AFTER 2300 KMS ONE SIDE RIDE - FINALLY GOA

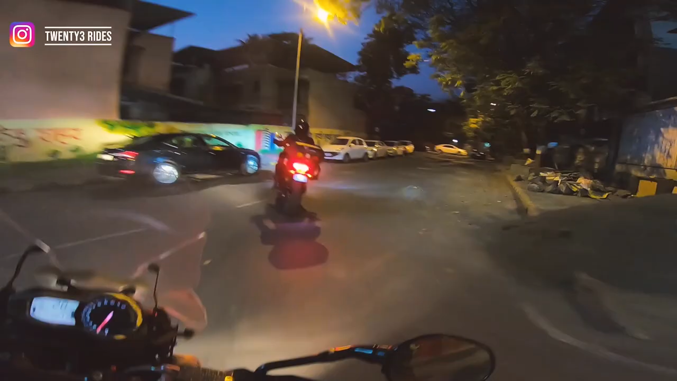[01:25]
ऐसा लगा मेरे को लोधी रोड में आ गया मैं थोड़ा सा.
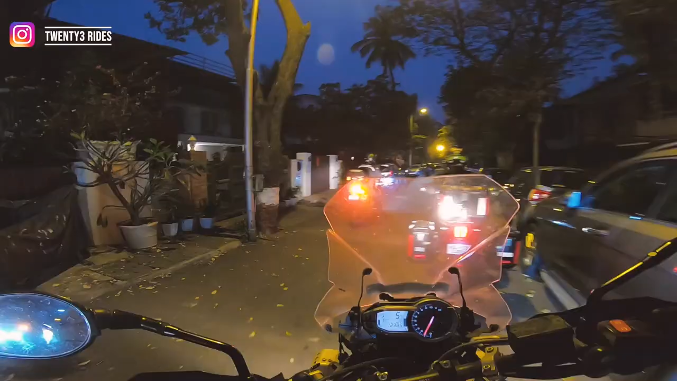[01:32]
मिस्टर लोबो के घर जाना है हमने. ये रहा लेफ्ट. मिस्टर लोबो इज हियर.
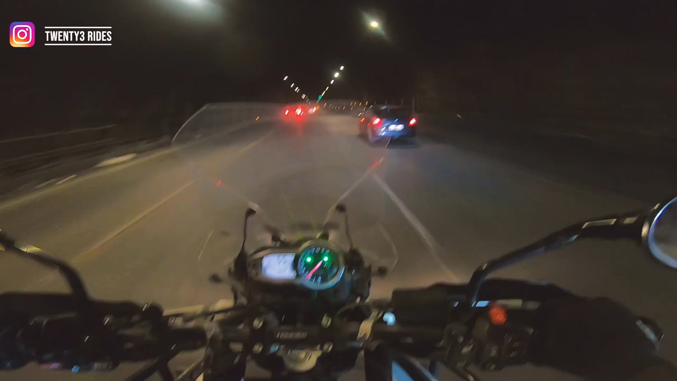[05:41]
आई टू कटी ये काफी अच्छी खासी टनल है, लंबी सी एंड वेल लेड आउट एज वेल। 350 किलोमीटर है यहाँ से चुरला घाट, एंड वहाँ से गोवा शुड बी क्लोज इनफ।
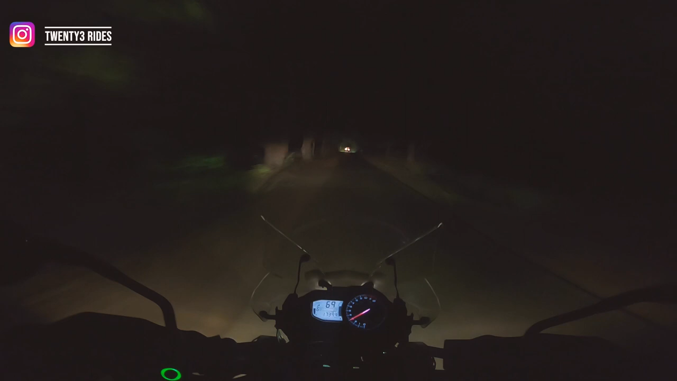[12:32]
अग्निशामक उस दल को बुलाइए, फॉरेस्ट रिजर्व वाला एरिया जो कह रहे थे ना, जहाँ पे लाइट नहीं है, देख लेना कोई चीता भी ताना निकला है कहीं से, हम तो बच जाएंगे, हमारे पास टाइगर है।
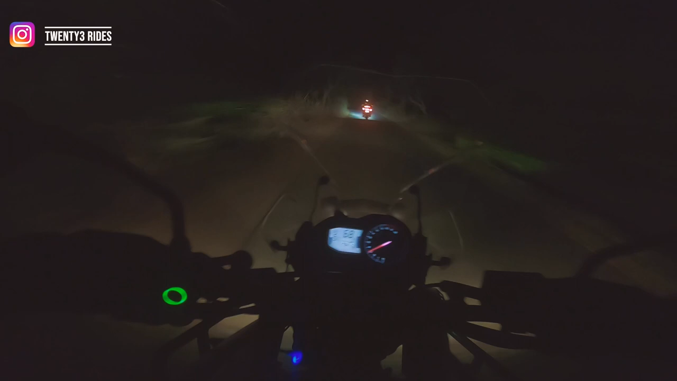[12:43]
देखिए ऐसी जगह पे राइड करने का माहौल देखते ही बनता है दोस्तों।
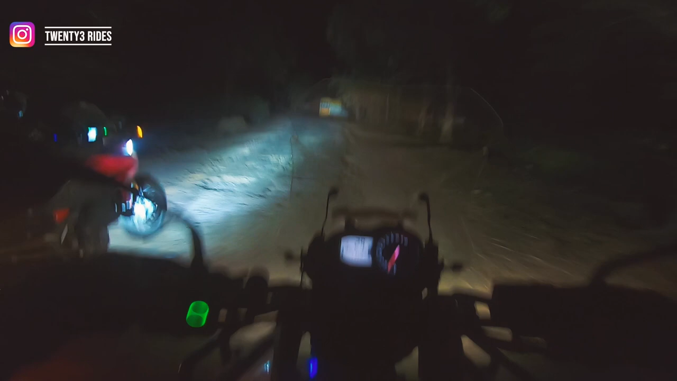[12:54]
सनसेट वाले टाइम पे ना मजा आ जाना था यहाँ पे, कोई बात नहीं, बहुत लोगों ने दिन में किया, हम रात में कर रहे हैं, देखो ये भी एक हाईलाइट है।
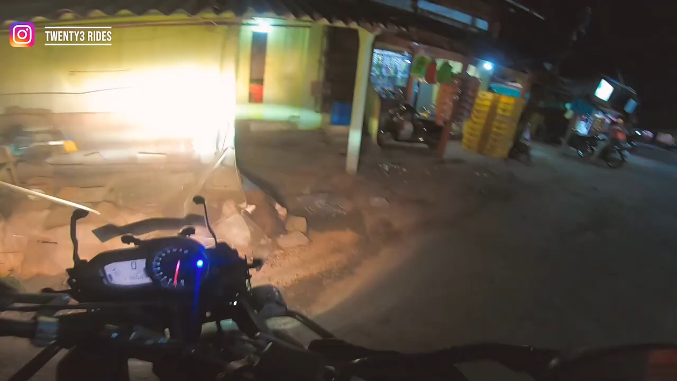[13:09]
मैंने घुमा लिया, आ जाओ इधर एक दुकान पे रोके, ये मिल्की बार जैसी होती है?
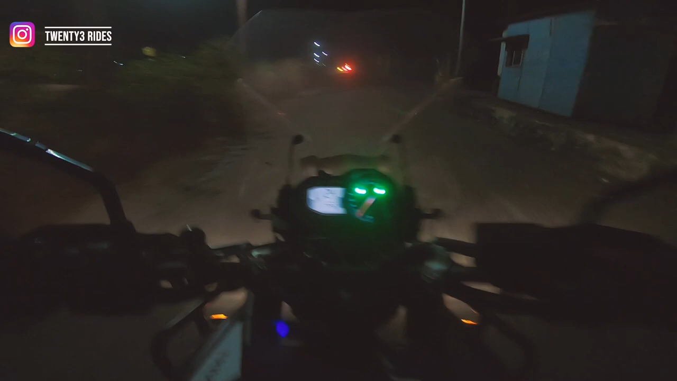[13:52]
टोल गेट, एंड नाउ वी आर इन गोवा। बस यहाँ से हमें अपना होटल तक का रास्ता देखना है।